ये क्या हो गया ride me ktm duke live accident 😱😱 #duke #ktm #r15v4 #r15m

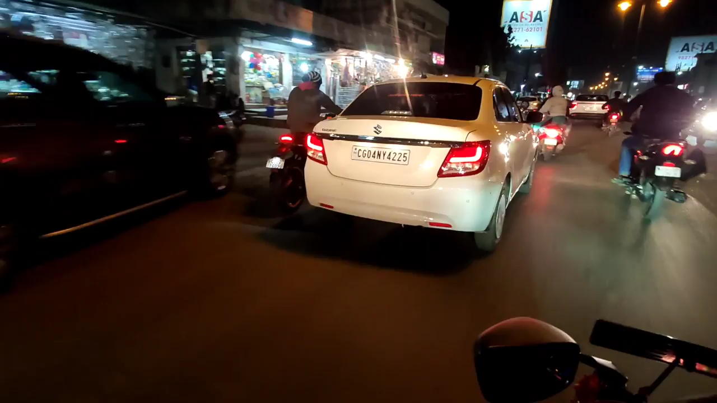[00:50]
बच गया R15, कहाँ गई? आ गया, चलो भाई। ये गंदा चलाते जा रहे हैं, ये लड़का गंदा चलाते भाग रहा है, ठुकते ठुकते बच रहा है ये।